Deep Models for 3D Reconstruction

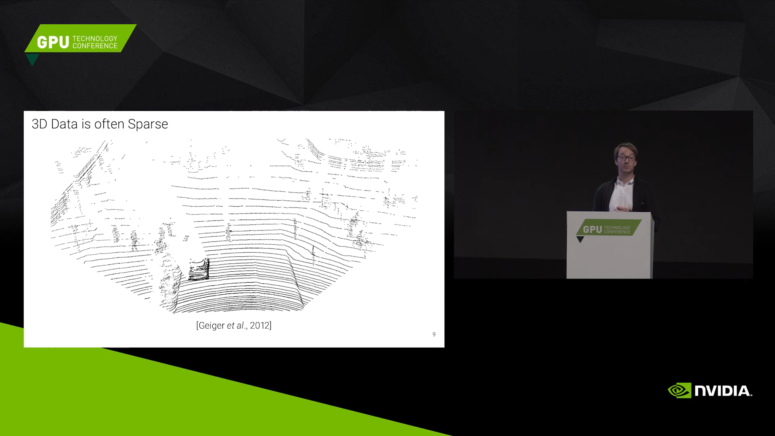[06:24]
It's not true for all the data, it's sometimes not true, for instance, for medical images, but if you look at this point cloud from the Kitty Autonomous Car, it's very sparse. Only little points are actually occupied. Similarly if you look at meshes, and if you voxelize meshes at finer and finer resolutions, for instance,
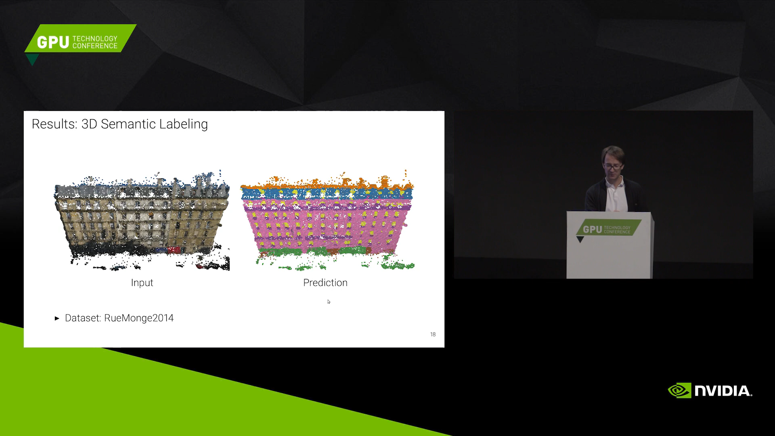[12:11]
We voxelized that colored point cloud. That's what you see on the left here. And on the right here, you see the output of the network. This is basically the semantic class labels like a window, wall, roof, vegetation, and so forth. Now, in order to solve this task, we have a different architecture.